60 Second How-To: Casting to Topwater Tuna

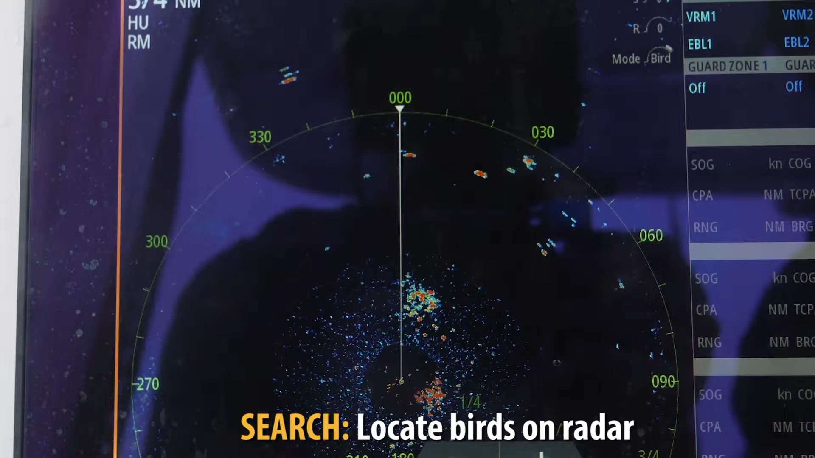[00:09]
This radar really helps us out here in the fog today. You know, we've got a large amount of shearwaters on the fish, so they're a dead giveaway at long distance with the radar.